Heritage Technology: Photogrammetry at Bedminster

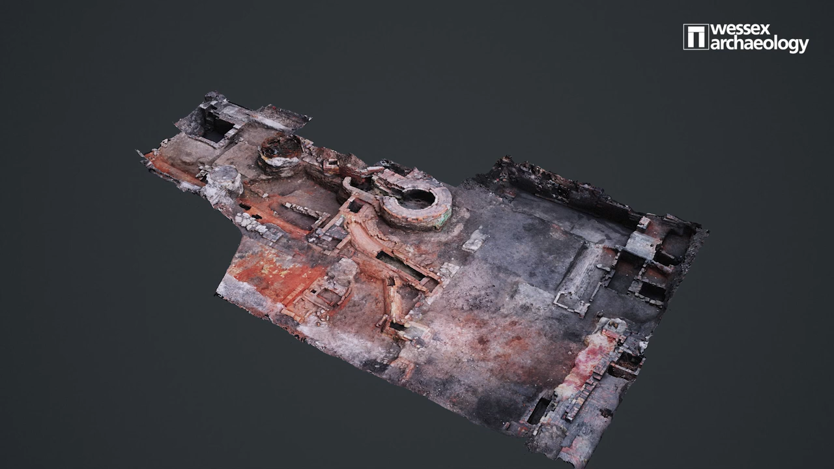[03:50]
The great thing about it, obviously, is then you'll have a complete photographic record of the entire site.
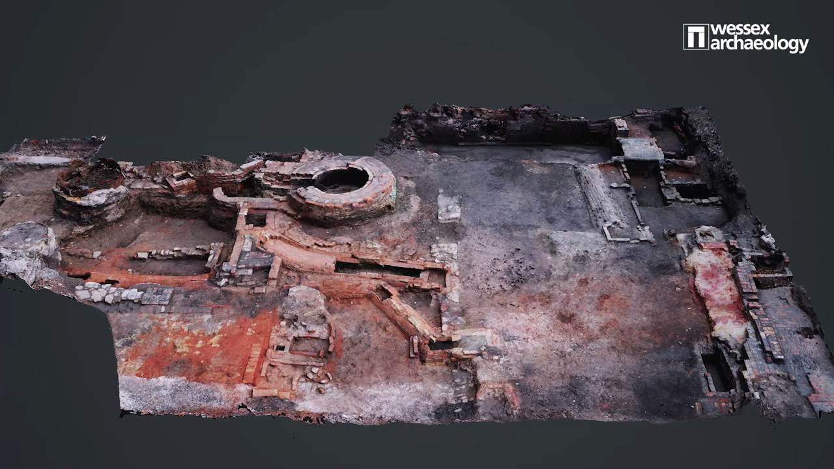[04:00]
And you can zoom in and you can turn it around, you can turn it upside down and you can get down into it. So you actually, it's almost like having the site in a mini version on your laptop or computer or whatever that is perfect. Thanks.